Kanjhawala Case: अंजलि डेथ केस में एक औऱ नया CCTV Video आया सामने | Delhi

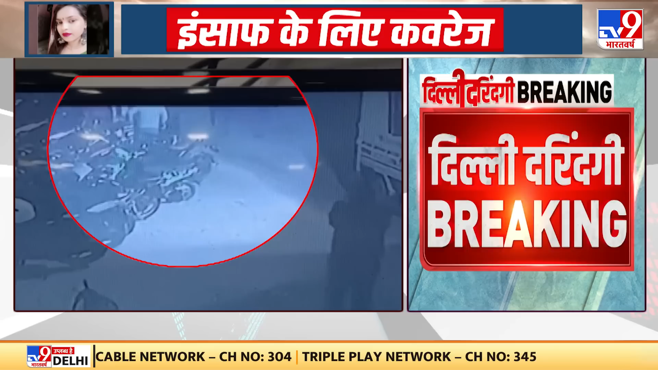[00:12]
اب ہم آپ کو دکھانے جا رہے ہیں ہوتیل کے باہر انجلی لوگوں کو ریسیف کرنے کے لیے آئی تھی پہلے اچھے سے ملاقات پھر ان کے ساتھ کہا سنی ہوئی کچھ
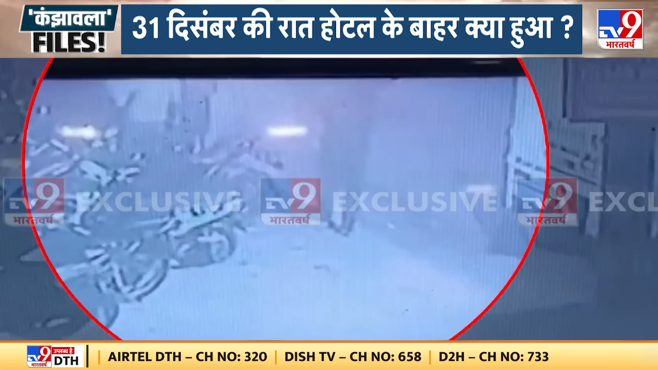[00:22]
لوگ انجلی کے پیچھے پیچھے ہوتیل کے اندر گئے تھے انجلی دو بار ان لوگوں کو ریسیف کرنے کے لیے ہوتیل سے باہر آئی تھی نئے نئے سی سی ٹی وی فوٹیج نئے
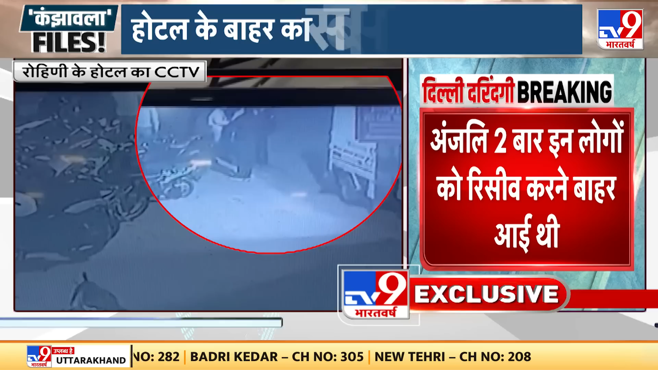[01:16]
انجلی دو بار ان لوگوں کو ریسیف کرنے